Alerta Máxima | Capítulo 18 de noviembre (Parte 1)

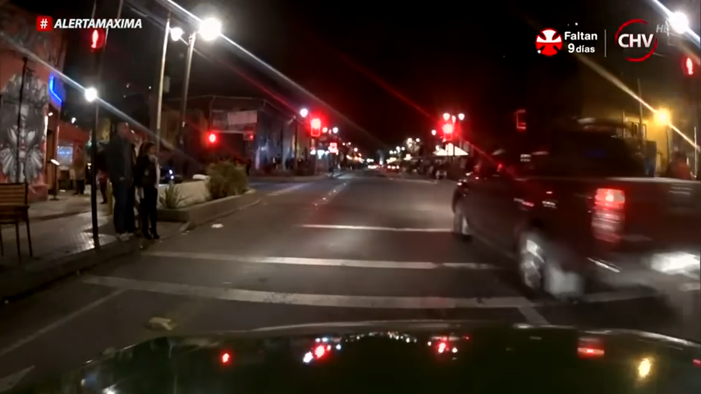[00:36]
Navarrete, se pasó la luz roja, síguelo, síguelo. ¡Venga la sirena!
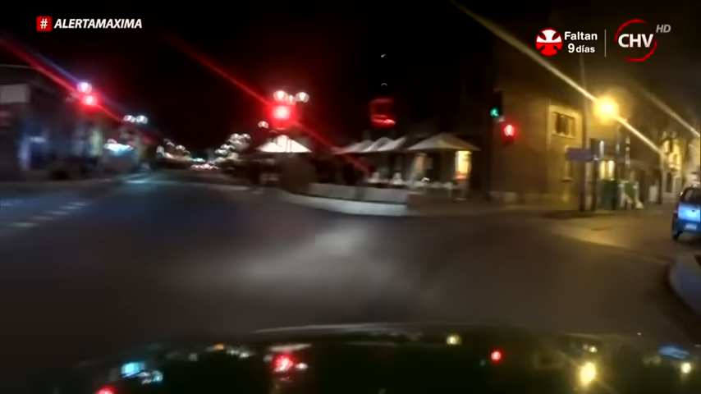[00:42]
Detenga el vehículo para la circulación de carabinero. Detenga el vehículo.
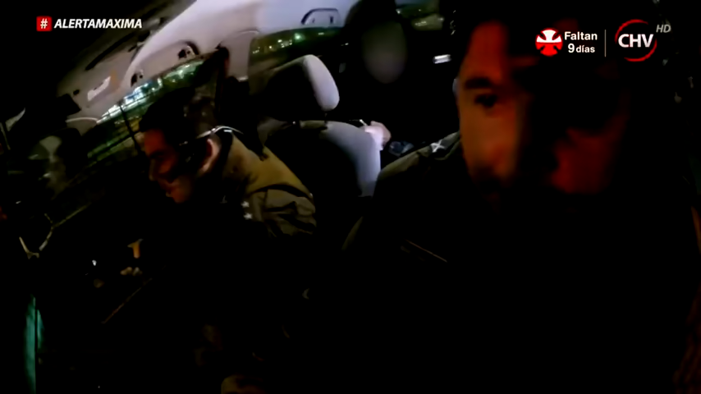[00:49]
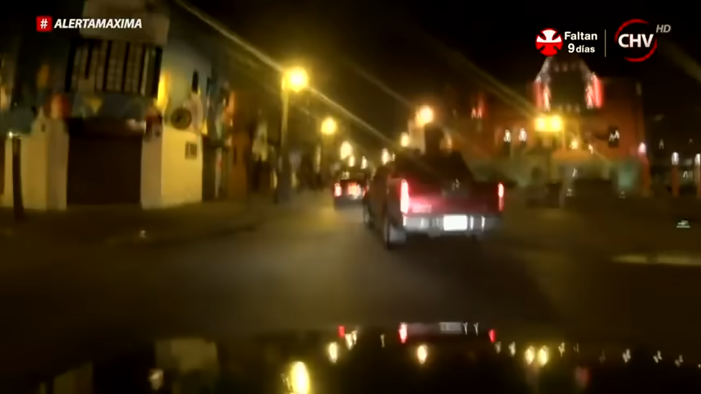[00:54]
El conductor de esta camioneta no está dispuesto a detenerse. Al parecer, algo esconde.
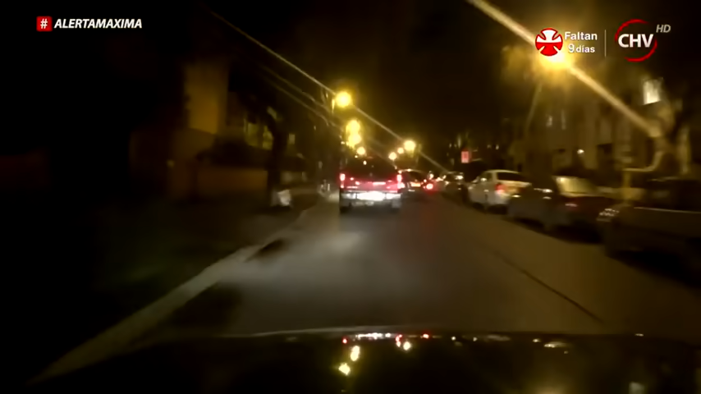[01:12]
Evadieron un control policial y ahora exponen a cualquier ciudadano a un mortal accidente. El vehículo alcanza rápidamente los 100 kilómetros por hora, transformando este barrio residencial en una mortal pista de carreras. La alta velocidad que alcanzó por poco le hace perder el control, pero aún está lejos de detenerse. 686 con la camioneta, aún en seguimiento de esta.
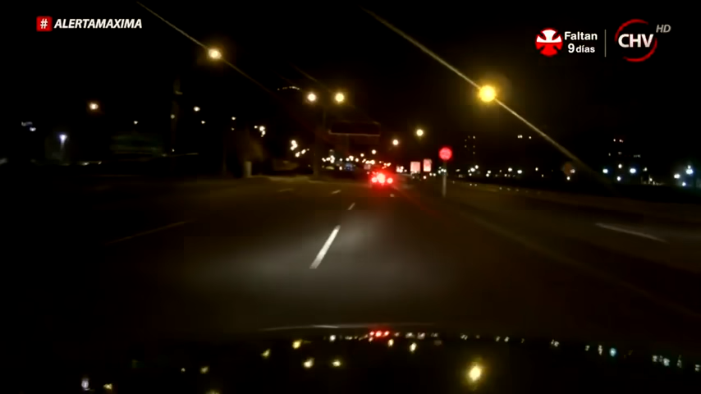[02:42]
Acaba de ingresar a la autopista, circula hacia el oriente, en dirección al oriente, Centauro 6, en seguimiento de esta.
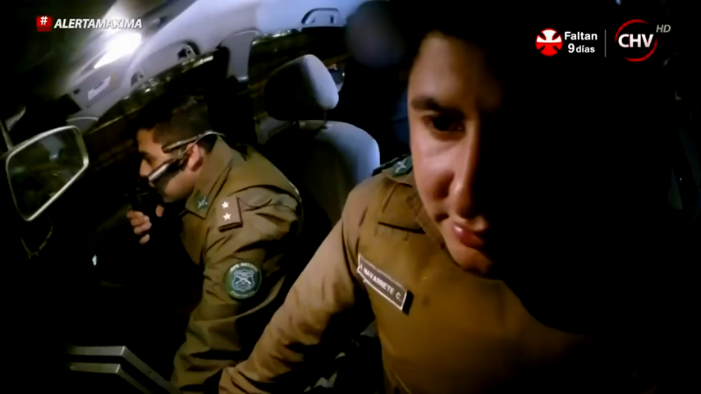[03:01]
Kennedy.
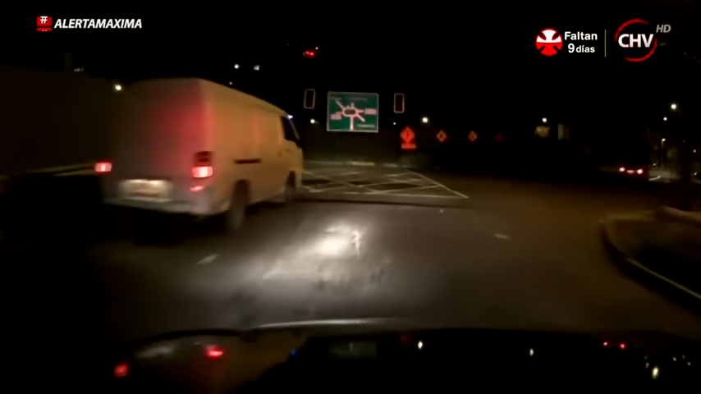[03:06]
En menos de 7 minutos hemos atravesado 3 comunas y el sujeto, que aún no sabemos por qué huye, no se detiene. Seco saliendo a calle Luz, calle Luz. Luz con riesgo, luz con riesgo.